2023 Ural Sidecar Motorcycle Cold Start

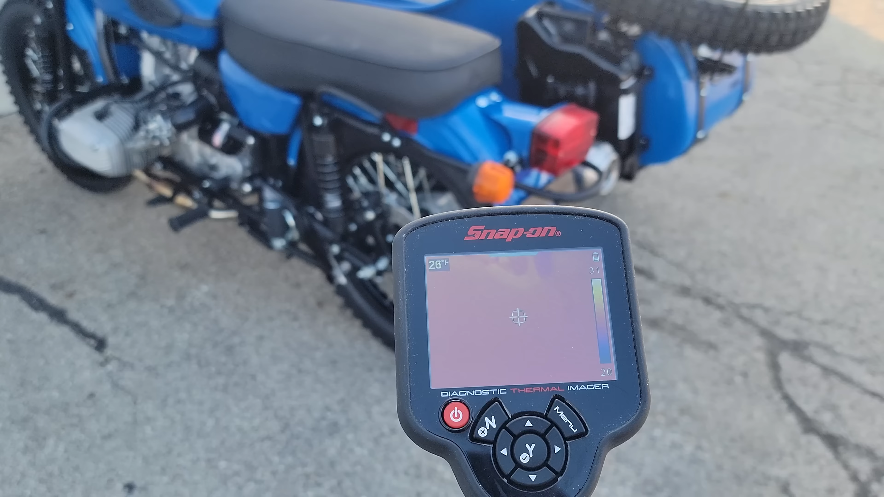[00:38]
On screen: spot 26°F
Yes, by no means is 20 degrees cold.
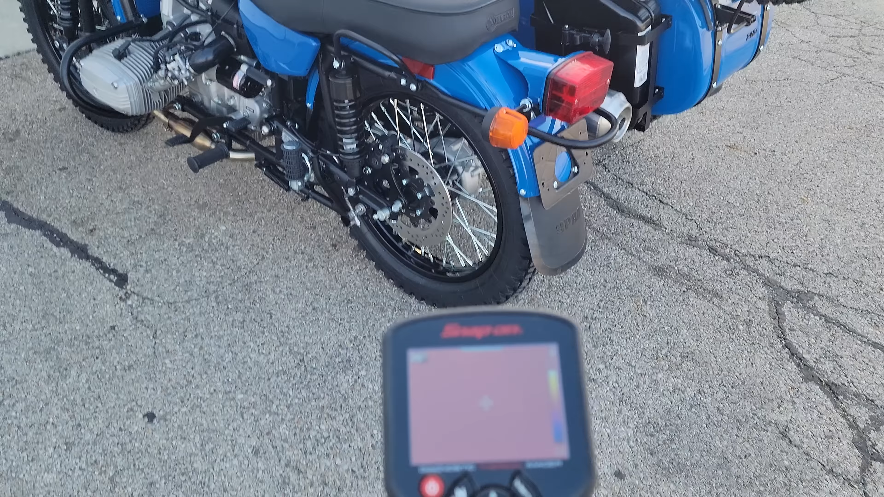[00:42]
Here we'll look at our wonderful handy-dandy snap-on infrared camera.
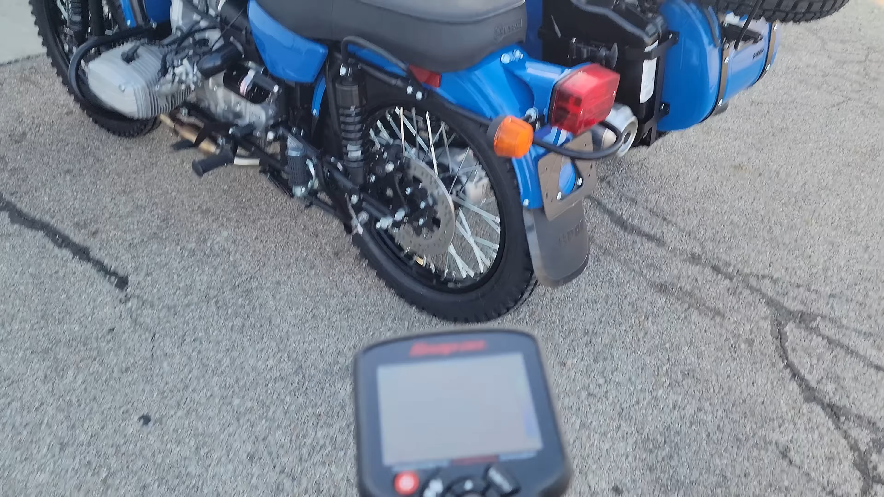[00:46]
You can see the ground temp right there in the top left corner if the camera will focus.
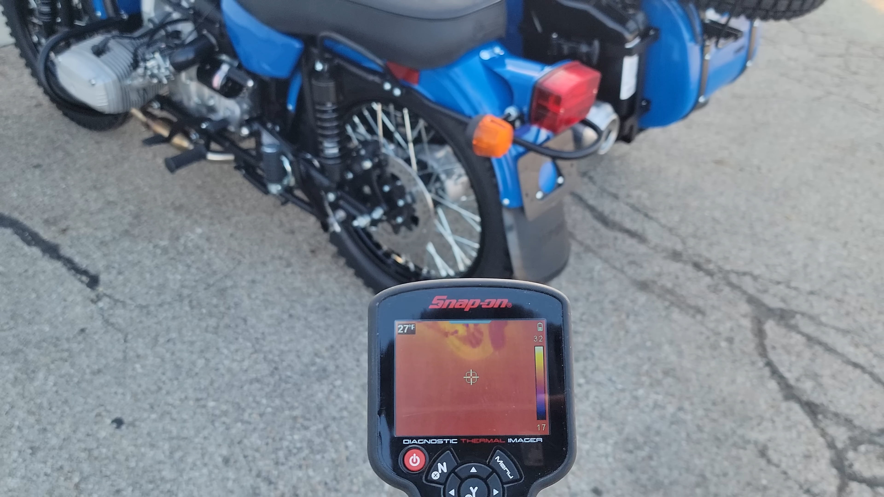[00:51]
On screen: spot 27°F
We're looking roughly about 20, 25, 26, something like that.
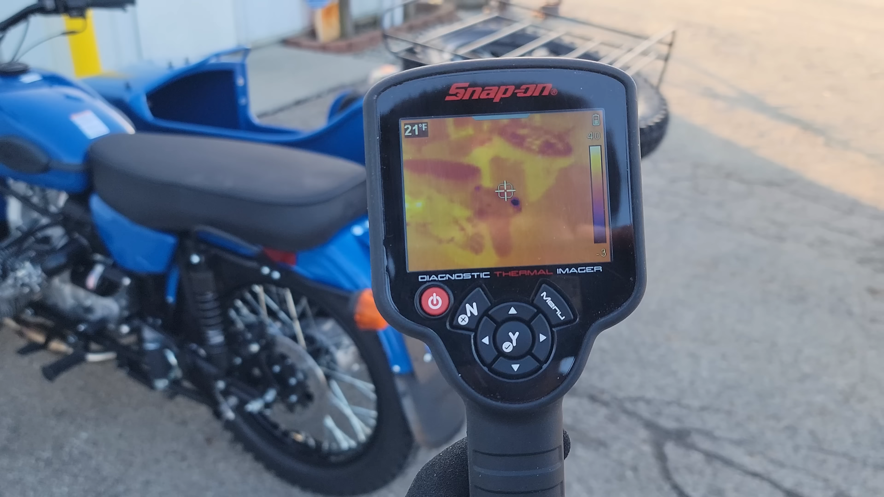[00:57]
On screen: spot 21°F
Motorcycle does have a few warm spots left on it. We're just been sitting out here and chilling off.
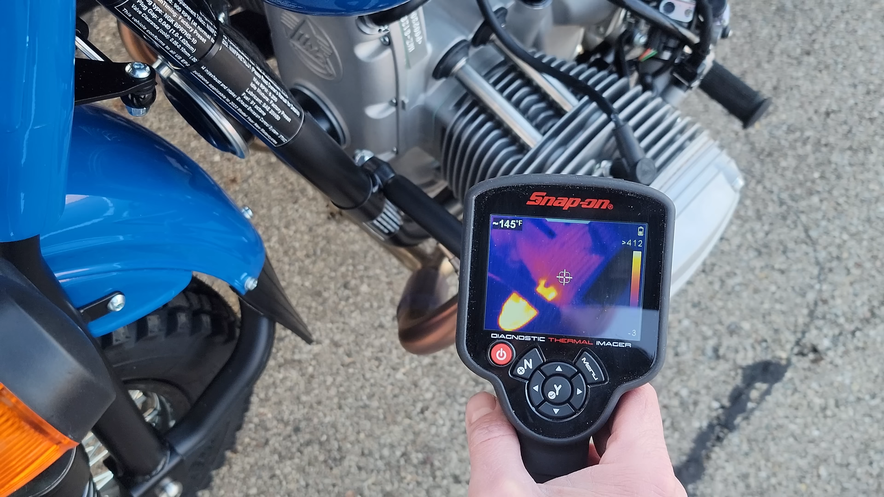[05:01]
Back here where our exhaust valve's at, we're looking at 130 or so, 145, 150. You see how well the aluminum dissipates the heat.